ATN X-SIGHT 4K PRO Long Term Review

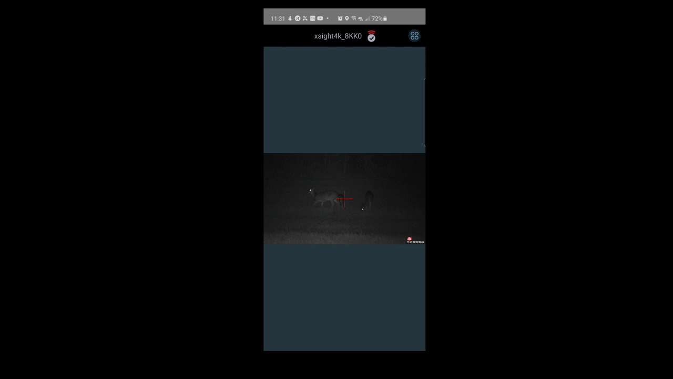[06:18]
3d here here's a night picture facing the back of my full plot now
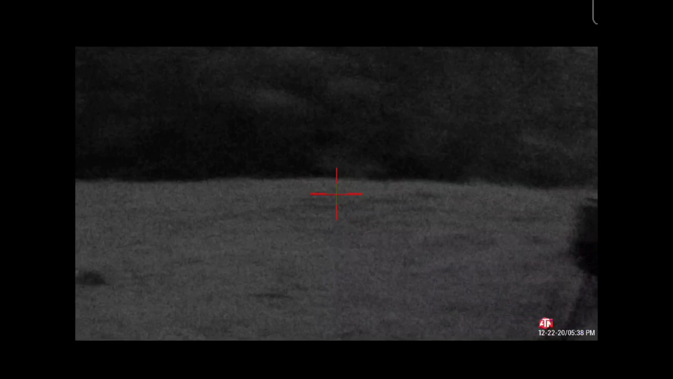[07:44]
not this tree line I'm looking at
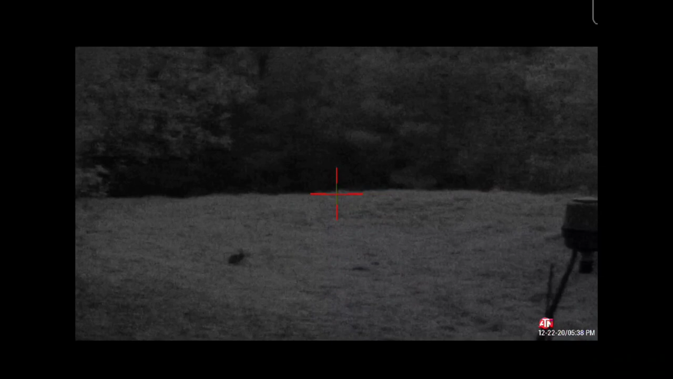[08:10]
is I've got it night mode and I can see that tree line like it's still like and
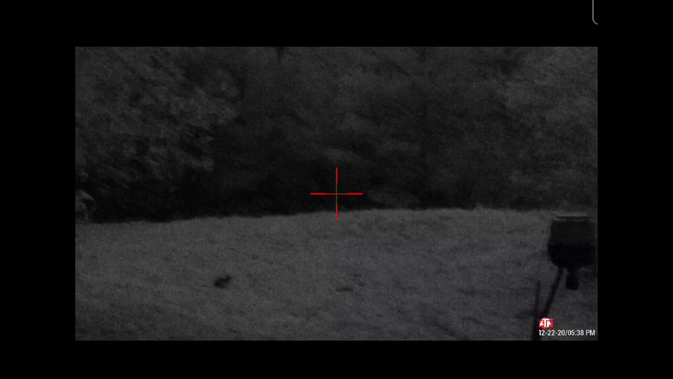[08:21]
and you cannot see that tree line with your naked eye
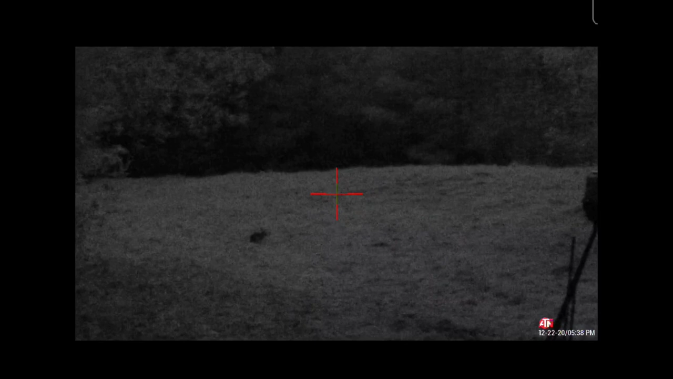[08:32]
right now I gotta wrap it in the full plot I'm gonna turn my light on
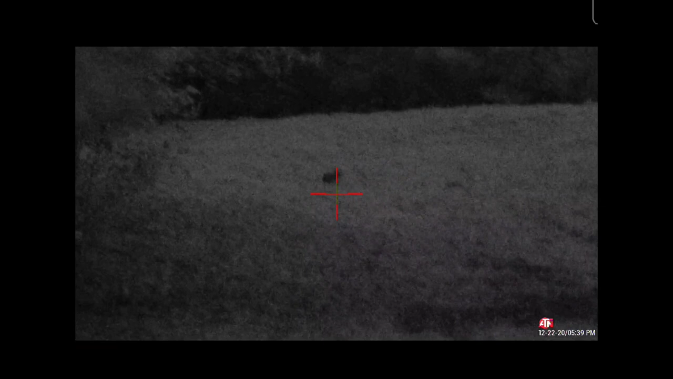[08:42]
and you'll see the difference on that tree line as well
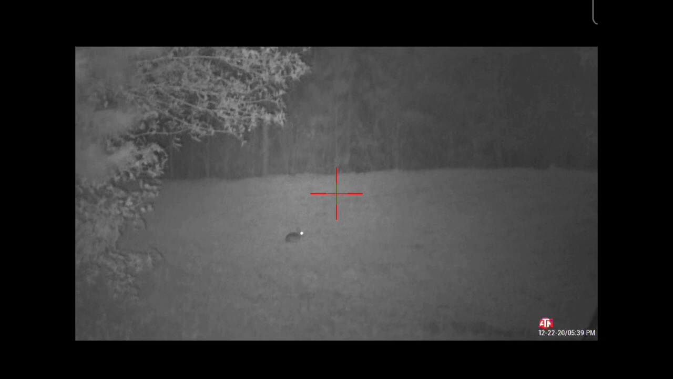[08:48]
now you can see his eye is definitely glowing and this light just lights everything up
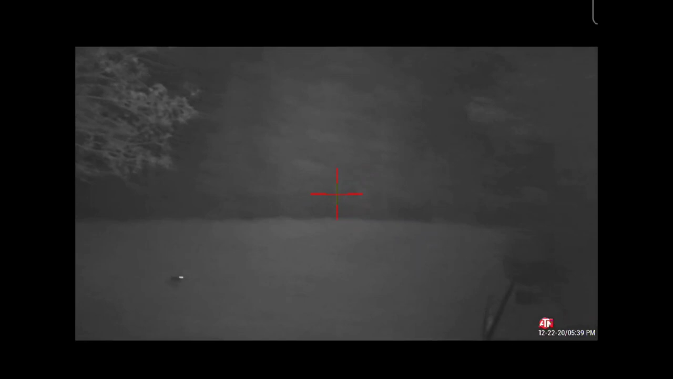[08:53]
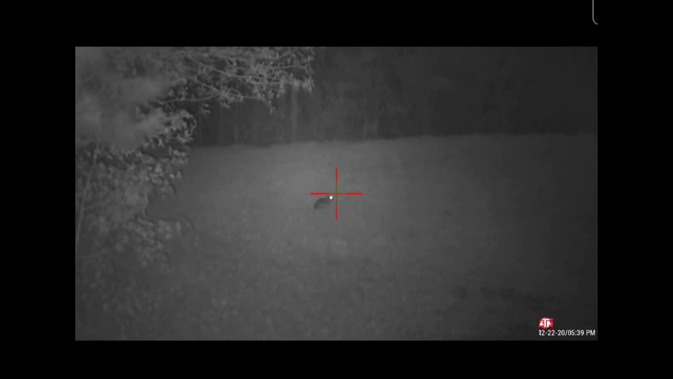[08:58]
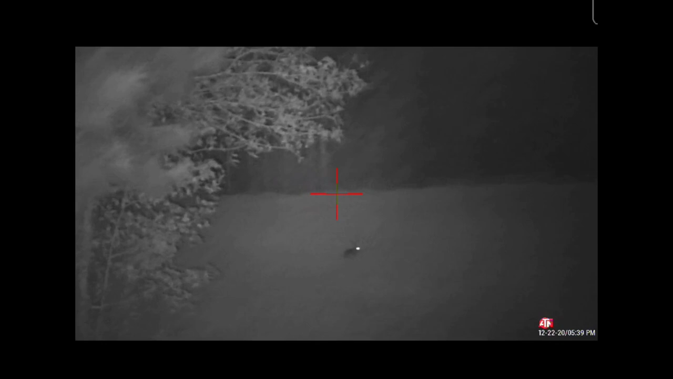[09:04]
but even with the light off after the sun goes down this is a morning cable scope it's amazing what you can see when you can see everything